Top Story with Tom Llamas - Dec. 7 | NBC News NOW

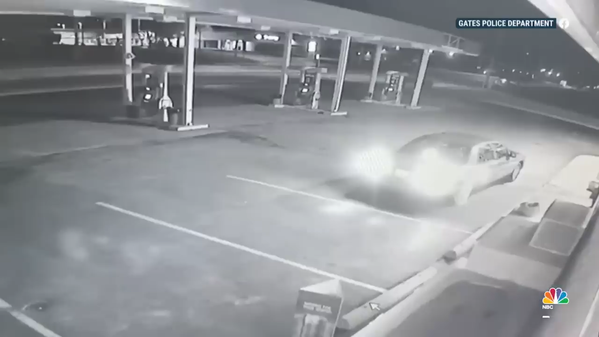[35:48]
New surveillance footage shows a driver doing burnouts at a Rochester gas station or donuts when he slams right into a gas pump.
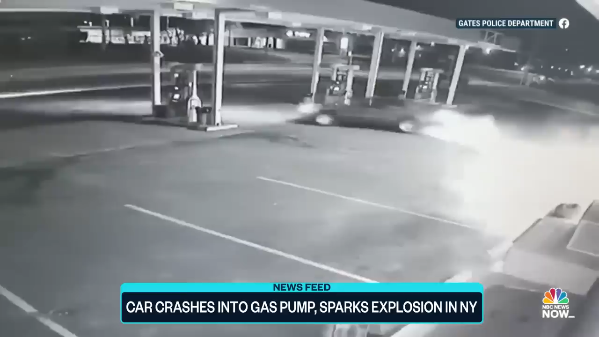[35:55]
That pump then erupting into a fireball and causing a fire. Luckily, no one was hurt somehow.